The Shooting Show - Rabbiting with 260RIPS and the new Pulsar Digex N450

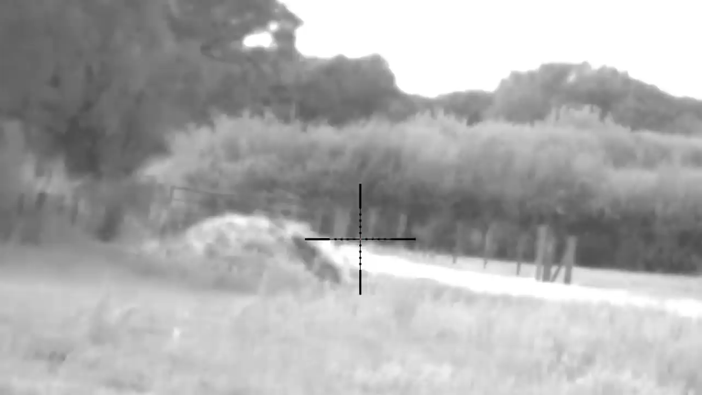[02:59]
It's very IR sensitive so you can use it at dusk and early mornings in low light
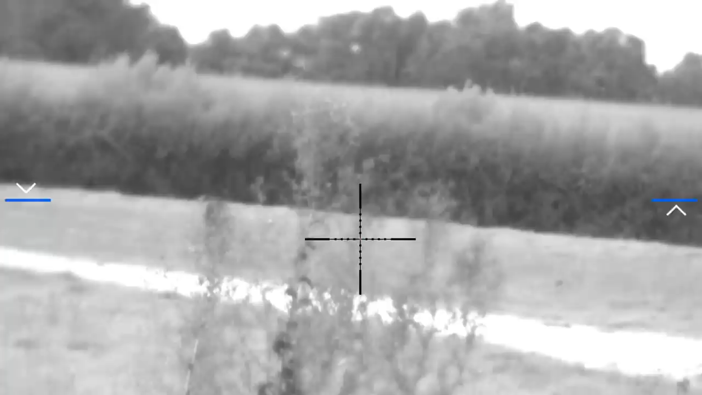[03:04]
conditions and you get a very good picture with it without any IR whatsoever. So you may remember a few weeks back I used this scope to shoot a few foxes on my 223 and proved good enough of
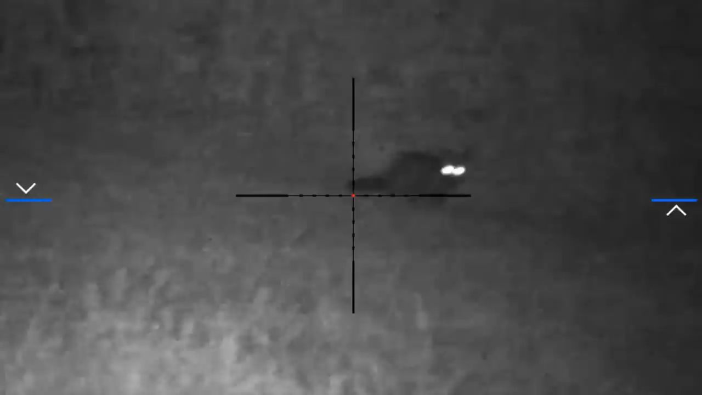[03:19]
that so I'm pretty confident that a room for a range on some rabbits and that which gets some nice footage. So let's take it out and see what we can get. A quick zero test.